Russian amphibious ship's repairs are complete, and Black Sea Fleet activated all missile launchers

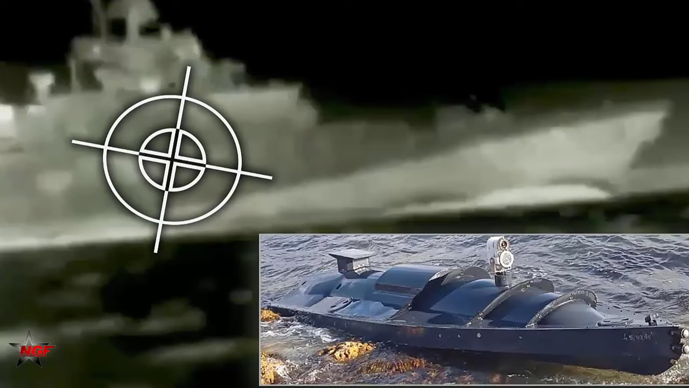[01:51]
say the olenogorsky-gorniak was hit and suffered a serious breach they told the bbc a sea drone was carrying 450 kilograms 992 pounds of dynamite when it hit the ship